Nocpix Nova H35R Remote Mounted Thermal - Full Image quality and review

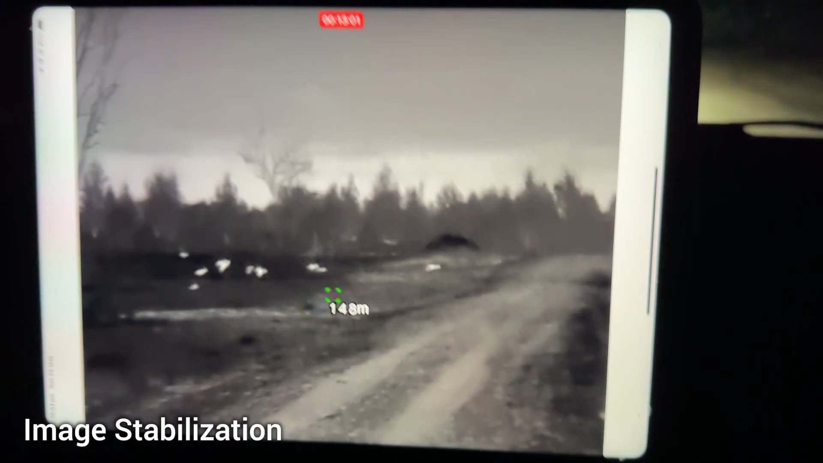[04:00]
Now let's test how the image stabilisation works on the Nova.
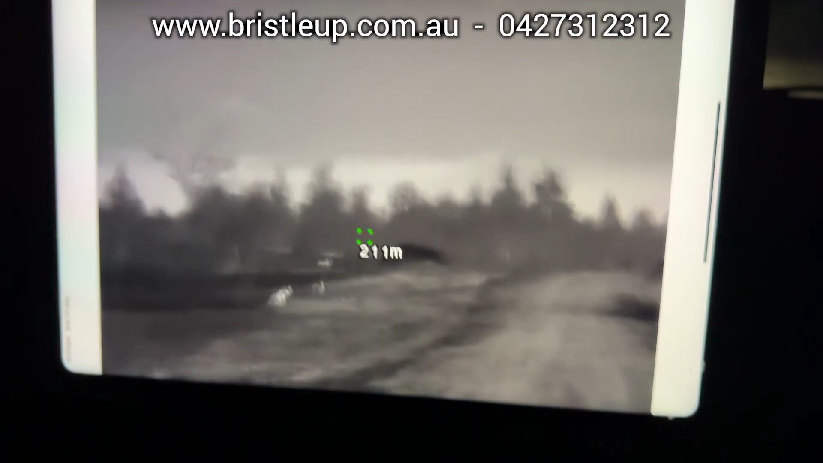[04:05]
When it's active, the unit slightly crops the image and applies digital stabilisation.
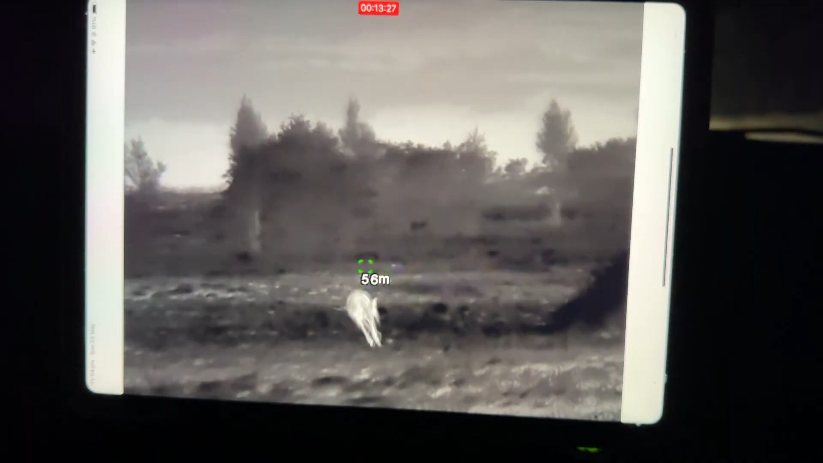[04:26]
So give us a call for the latest details. Now let's test the image stabilisation on the Nova.
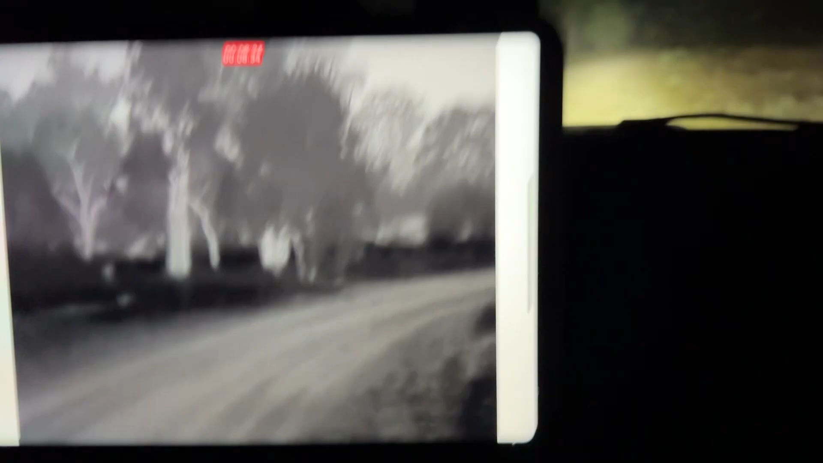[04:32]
I'm driving over a rough section here where cattle have walked through in the wet. Let's take a look at how it performs with and without stabilisation active.
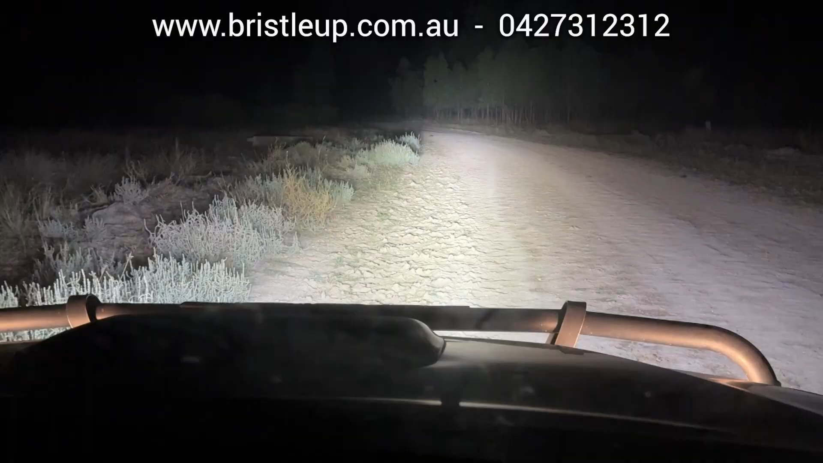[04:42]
Alright, so I'm just going to drive back and forth over this rough patch.
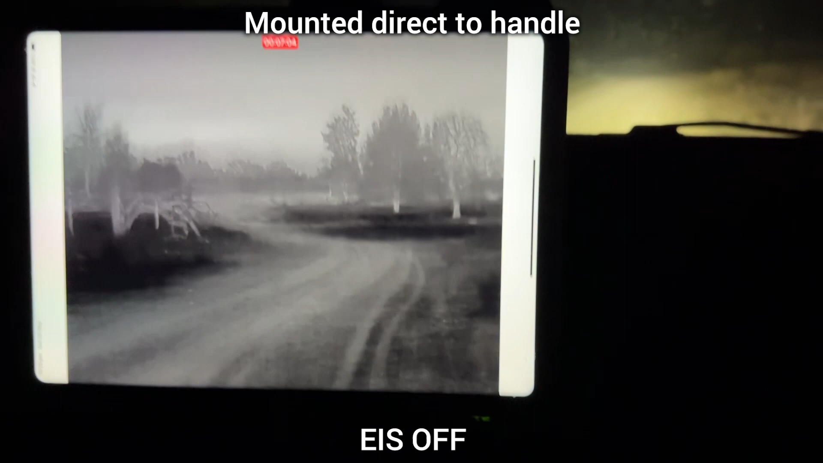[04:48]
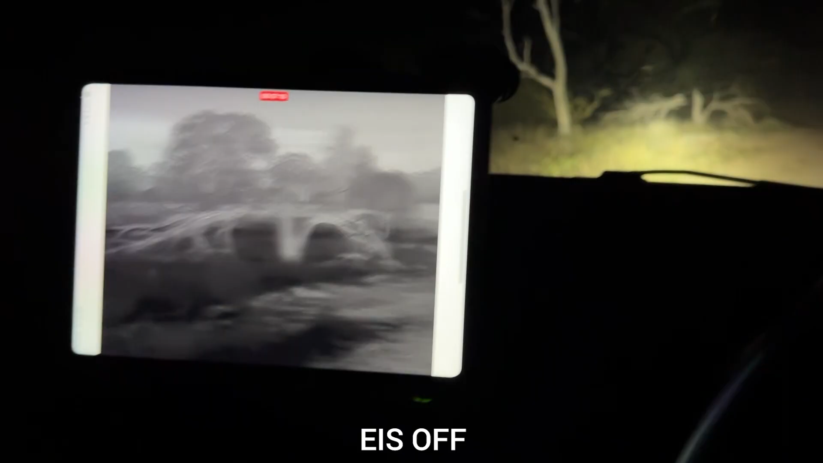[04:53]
Going back the other way now. This is with image stabilisation off.
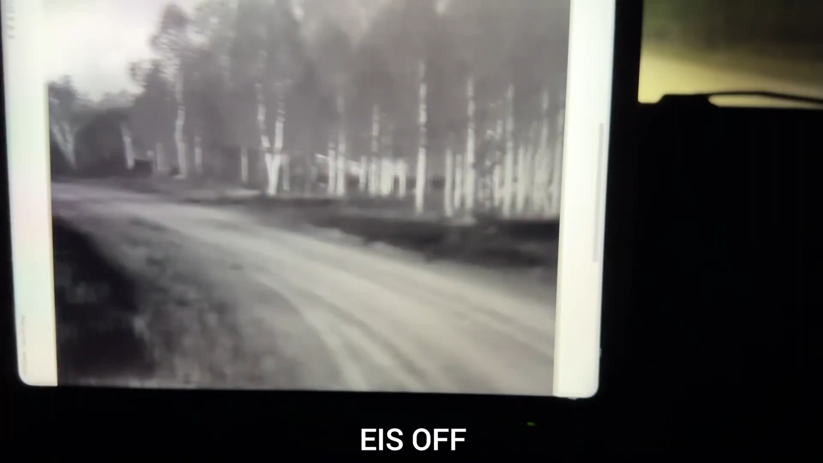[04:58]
As you can see, it moves around quite a lot.
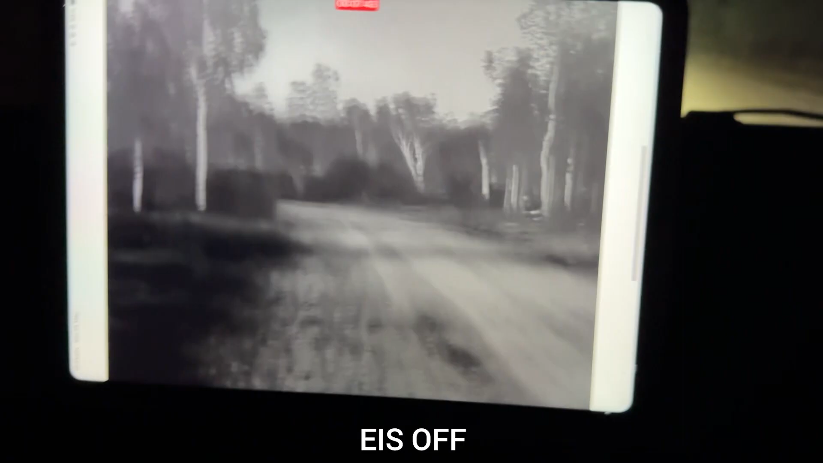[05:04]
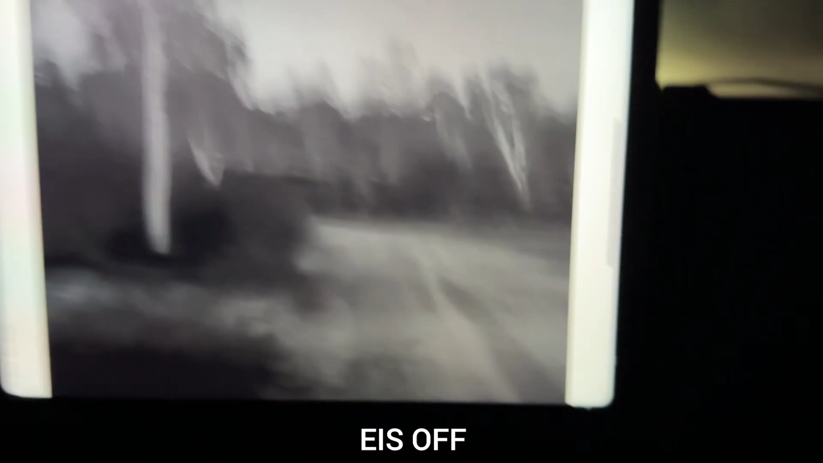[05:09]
Alright, this is with image stabilisation on.
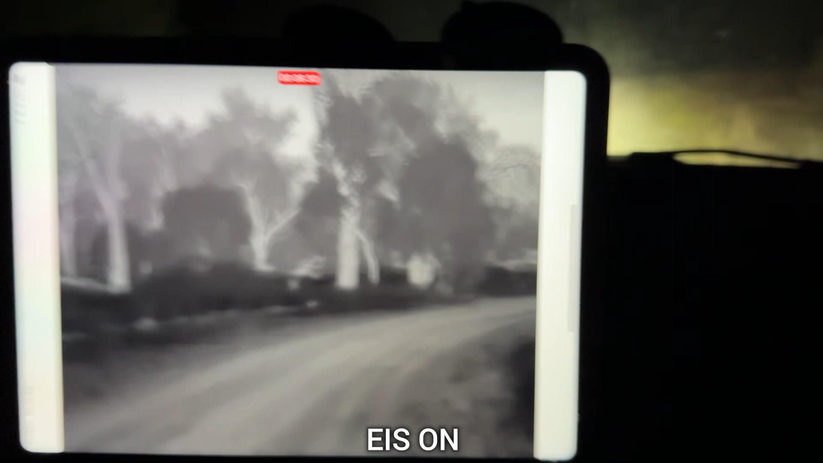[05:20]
Doing the same thing again with stabilisation on. Going back the other way now. And straight away you can see it's quite a lot better.
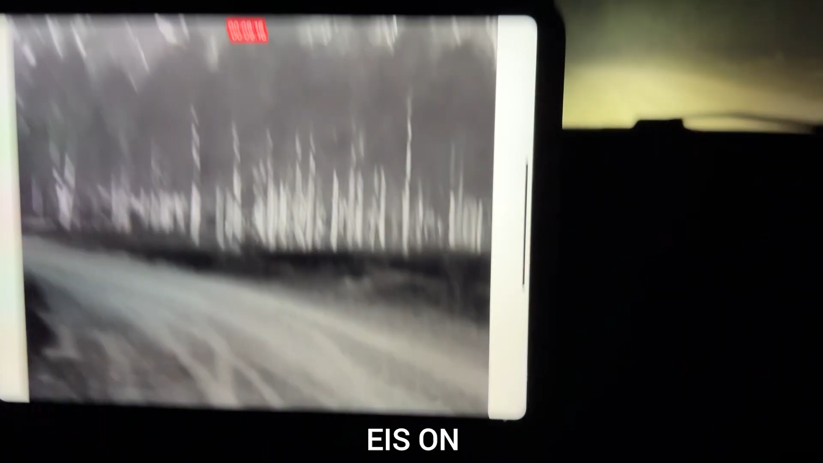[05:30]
A lot less shaking, a lot less movement. So there is definitely an improvement with image stabilisation on.
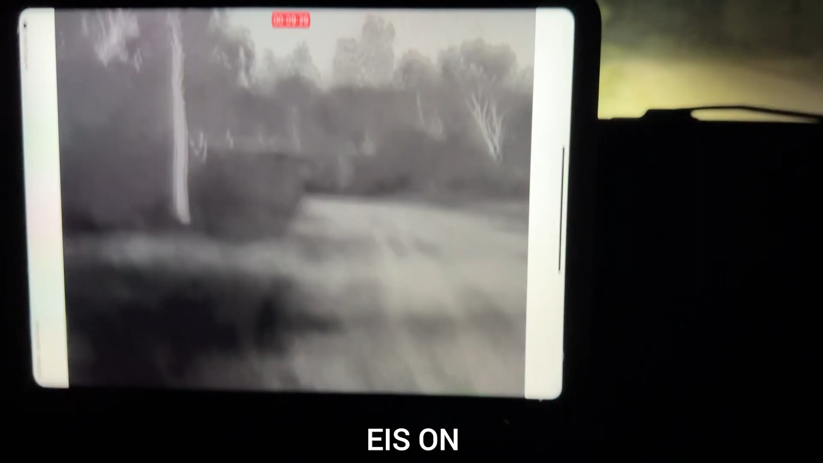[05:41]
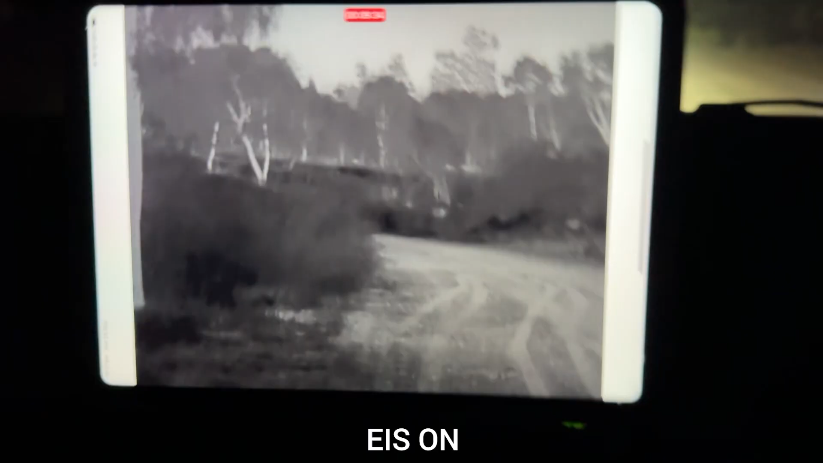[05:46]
Now we're going to do a direct comparison in the roughest part. On the left we have image stabilisation off and on the right it's turned on.